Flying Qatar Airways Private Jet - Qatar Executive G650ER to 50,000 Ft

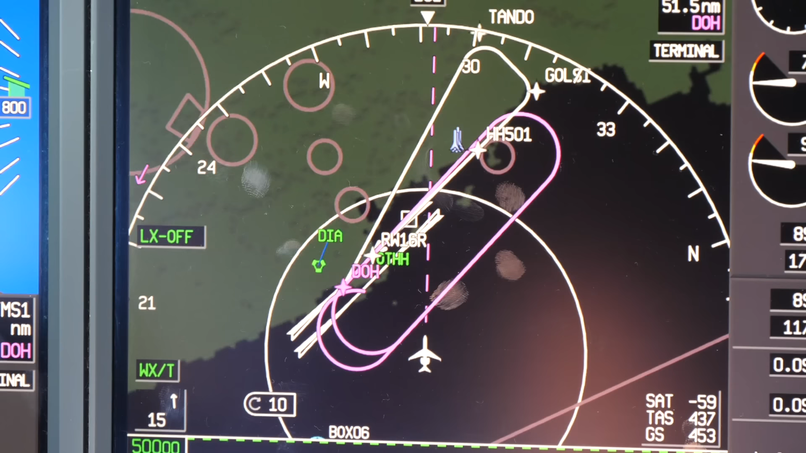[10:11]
and the air is less dense, so whenever the aircraft turns, the turn is actually wider. So at 50,000 feet, we were flying over the Iranian airspace, Bahrain airspace, back to Qatar airspace. Although we're in the same place.